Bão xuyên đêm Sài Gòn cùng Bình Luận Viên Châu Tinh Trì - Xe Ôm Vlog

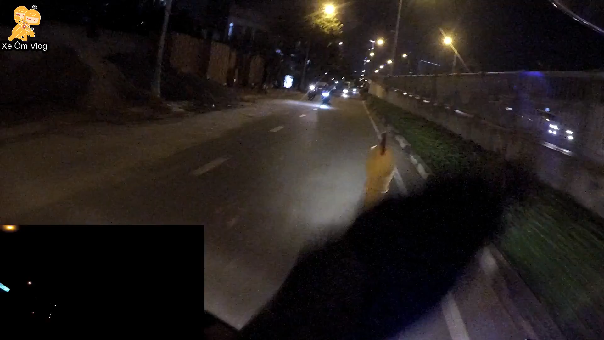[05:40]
Để coi gặp thằng nào đầu tiên. Thằng nào đi bảo chạy theo. Mọi người đang đổ về quận 1 rất là đông,
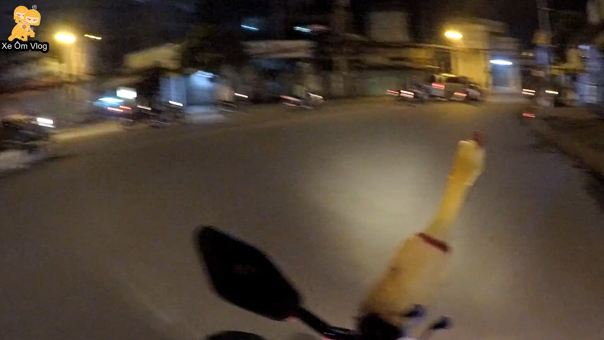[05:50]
rất kinh bồi, đủ thứ hết.
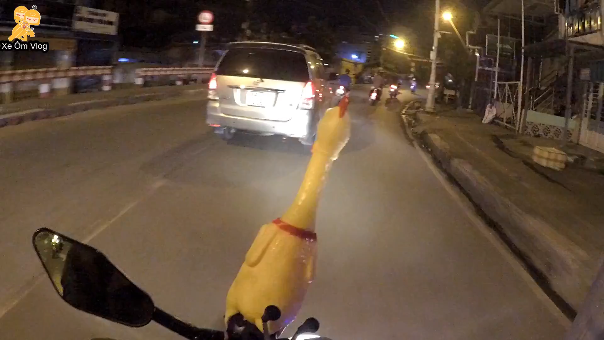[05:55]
Trời đâu, sao tụi mày đi bảo mà tụi mày không mang cờ?
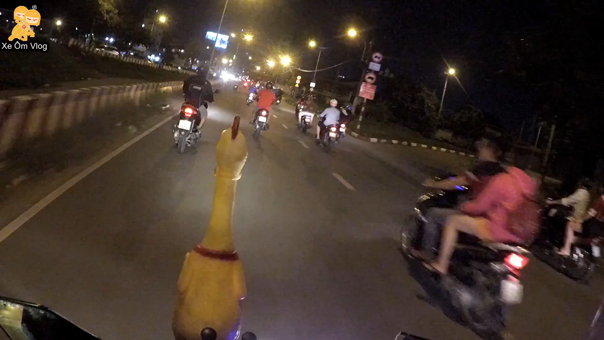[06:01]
Ai biết tụi mày đi bảo? Thì dạ, bây giờ là 10 giờ mà đông như vậy là chỉ có đi bảo thôi.
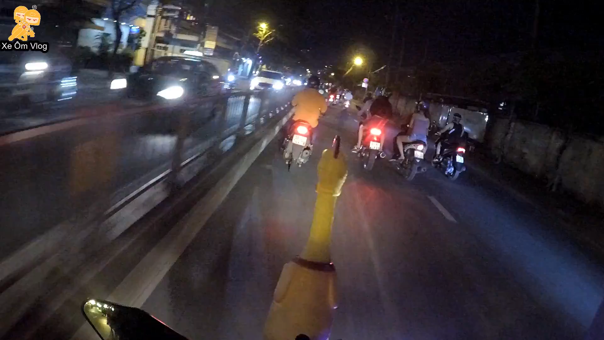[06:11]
Tiểu muội à, tiểu muội cứ sờ vú hoài vậy sướng lắm á. Gáp à, Việt Nam vô địch rồi.
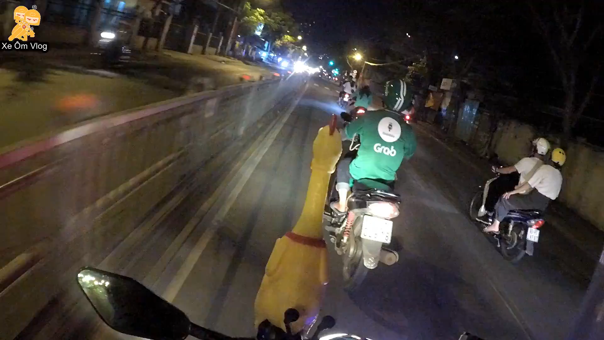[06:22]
Nghỉ chạy đi, nghỉ chạy đi Gáp, đi bảo đi.
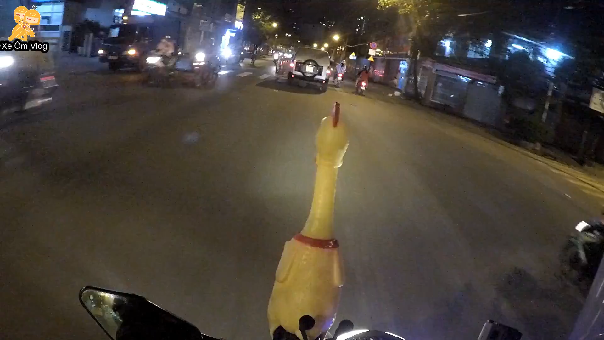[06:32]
Đùa kìa, nó đòi đùa với tôi kìa. Kìa, đoàn bảo kìa. Thấy rồi.
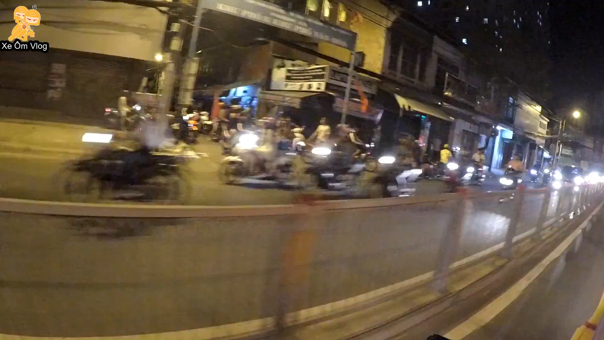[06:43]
Ôi trời ơi. Việt Nam lại tốn mấy ngàn lít xăng nữa rồi.
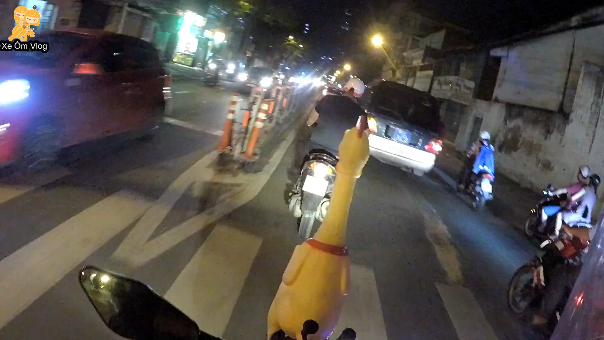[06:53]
Việt Nam vô địch đó mà. Trời kìa,
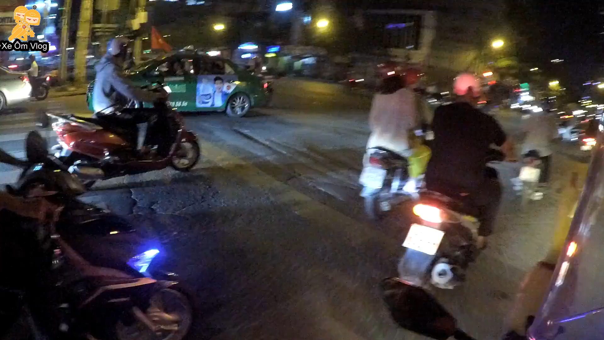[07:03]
taxi treo cờ rồi kìa, cầm cờ kìa, cái gô việt màu đỏ kìa. Ơi ơi, con chó không đi bảo kìa.
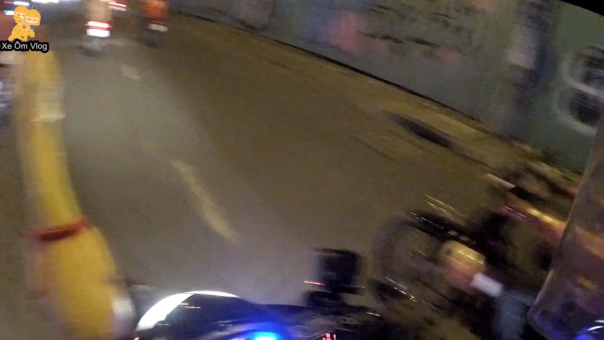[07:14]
Treo cờ kìa, làm cờ kìa mà không thằng nào la hết. Trời kìa, đó, trời quá trời luôn.